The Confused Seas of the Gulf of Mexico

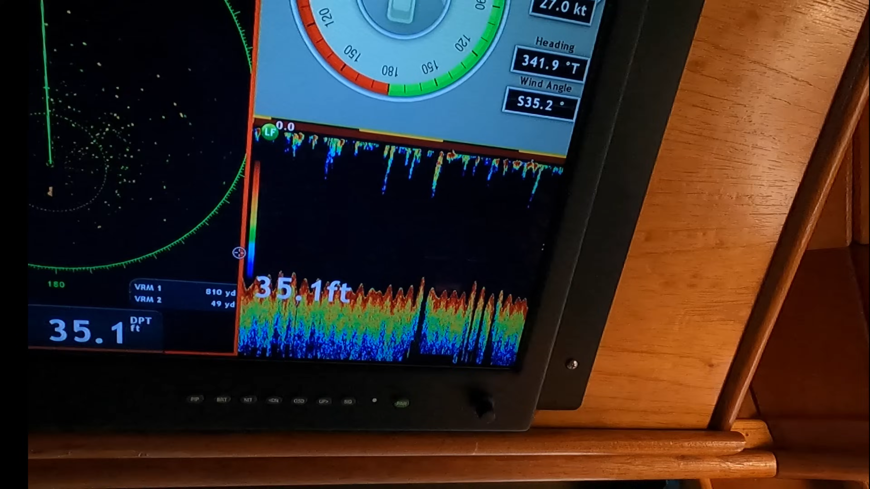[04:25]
On screen: depth 35.1 ft
See the wind's coming at about a 30 degree angle that way.
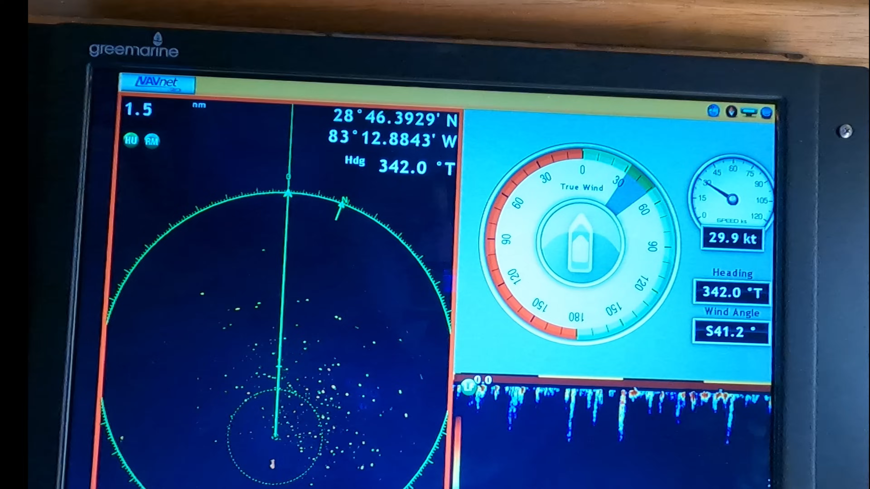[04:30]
And blowing at 29, 28 knots right there. But this is a real problem.
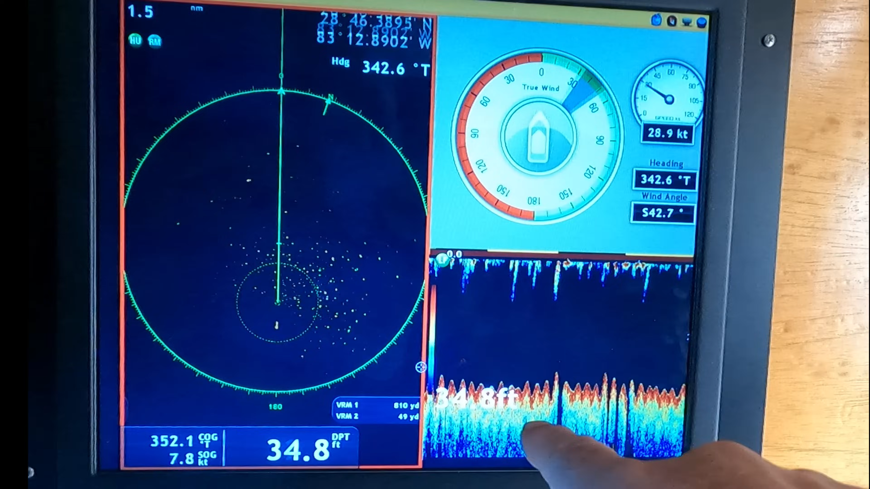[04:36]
On screen: depth 34.8 ft
You see this right here? We're at 32 feet underneath the boat.